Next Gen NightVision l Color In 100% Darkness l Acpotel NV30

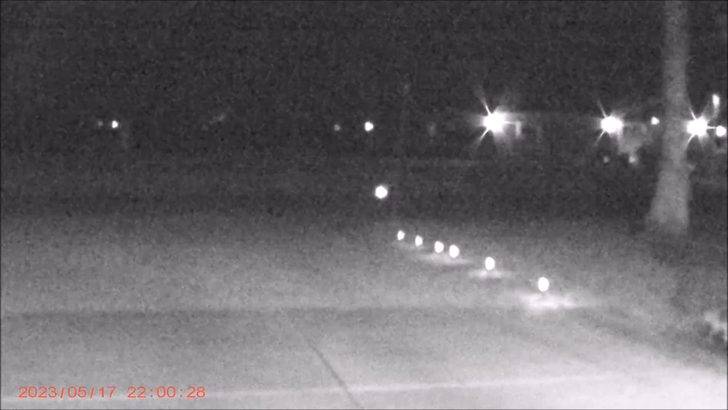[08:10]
And there's a little bit more, and you see it lit up my the back of my my thing out there, my post office box there. A little more. And there we go. That's wide open. So as you can see, and I can open the aperture with this, which is really cool, and do that and not mess with the zoom. You can see how bright that is. That's bright as day. I'm going to move it around a little bit for you so you can get a good look. I'm going to go up my palm tree here. And yes, I finally got them trimmed.
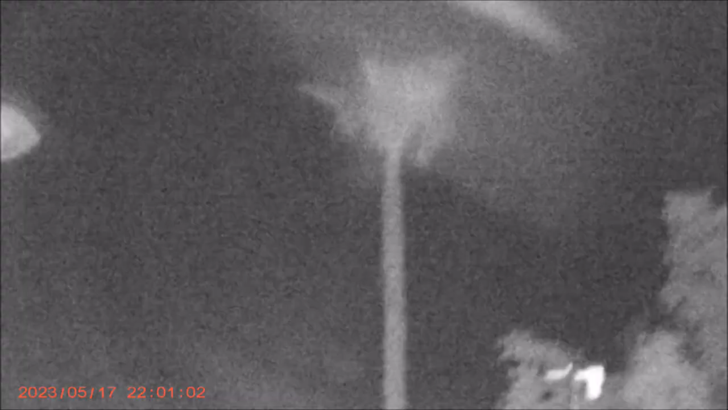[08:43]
Whoa! Get away from that edge. There you go. Try to focus it a little bit. Again, you know, as you're zooming in and out. There we go. That's me messing with the manual focus, by the way. It's not doing that automatically. There we go. So you can kind of get an idea. The picture in this is really good. I hope it's coming out good for you guys on video. We're going to go through the modes again here real quick.
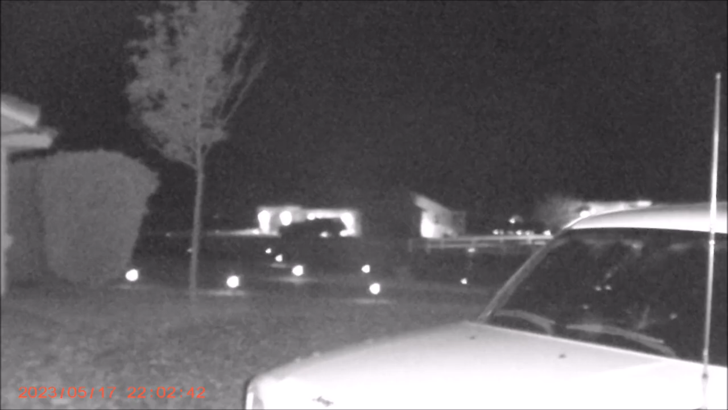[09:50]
That flashing you see is a cell phone tower. So there you go. Pretty impressed with it. The night vision has been really, really nice on this. And the full color mode is kind of cool. I think of it more as a novelty. I'd rather have the night vision mode on. So anyway, that's it. Here's a view I bet you thought you'd never see. This will give you a little idea what it looks like indoors.
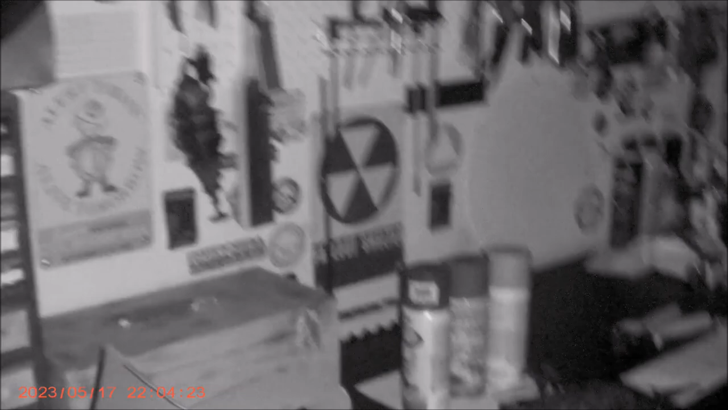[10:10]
I know the focus is good on this. Open up the aperture a little bit. That was me changing the focus. You see how clear a picture you're getting inside here, and don't mind the paint on there. That's for a project. So there you go. All right, let's get it back up on the table, and we'll finish up the review. So, pretty darn impressive. Again, you know, the audio is kind of muffled. It's more muffled than anything.